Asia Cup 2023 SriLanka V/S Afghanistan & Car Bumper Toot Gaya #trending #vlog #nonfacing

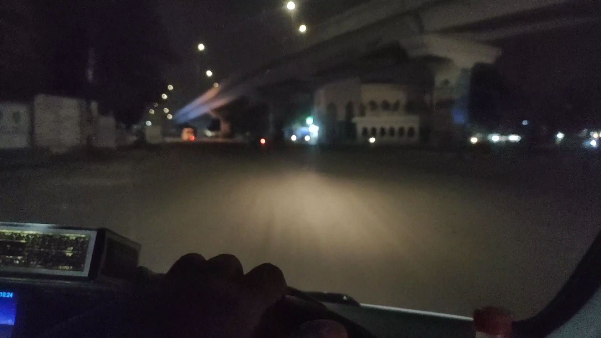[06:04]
हाँ जी, तो अब हम निकल चुके हैं अपने घर के लिए और अभी टाइम हो रहा है तकरीबन रात के दो बज चुके हैं।
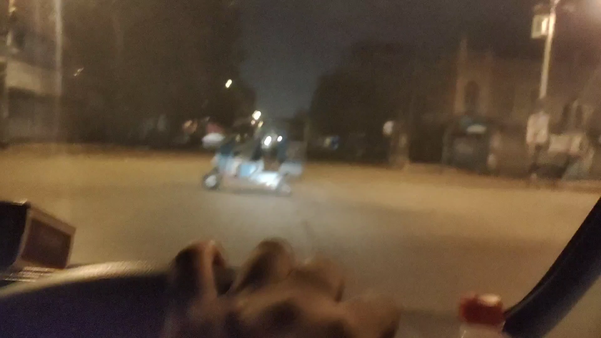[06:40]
तो मैंने कहा इतने सारे कंटेनर्स क्यों यहाँ पर मौजूद हैं।
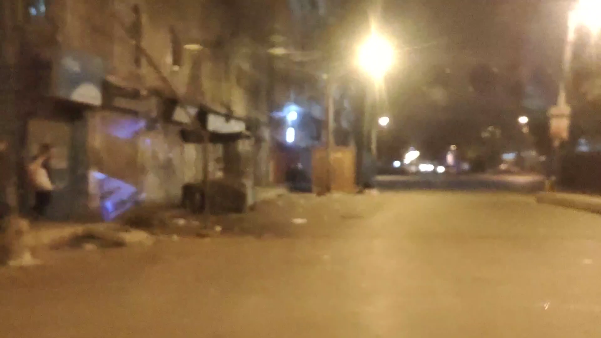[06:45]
मैं रास्ते में अभी सोच ही रहा था कि ये क्या सीन है कि भाई इतने सारे कंटेनर्स रोड पे आ गए,
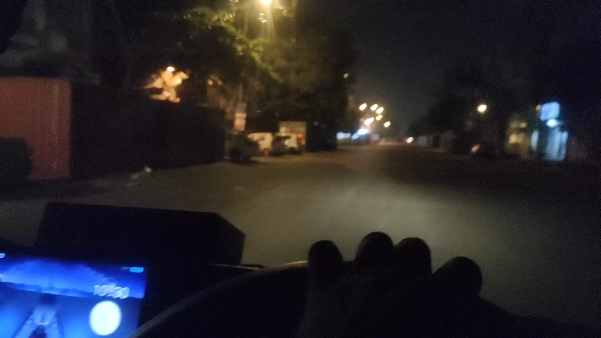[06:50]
तो अब अचानक बस चलते थे गाड़ी चलाते चलाते ही मुझे याद आया कि परसों हज़रत इमाम हुसैन रज़ी अल्लाह ताला अन्हु का चहलुम है,
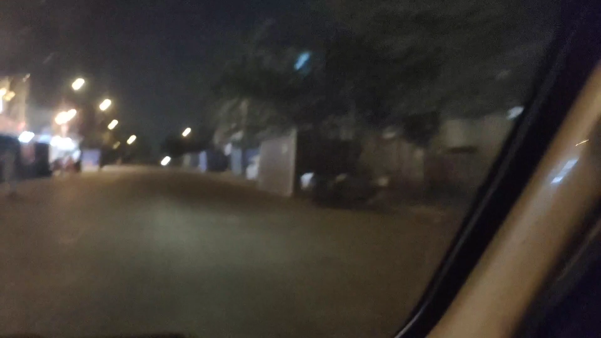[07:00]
तो उसके जुलूस के लिए ये सारे कंटेनर्स अब ये हर जगह, ये हर गली में जैसे इस तरह यहाँ पर यहाँ मौजूद हैं,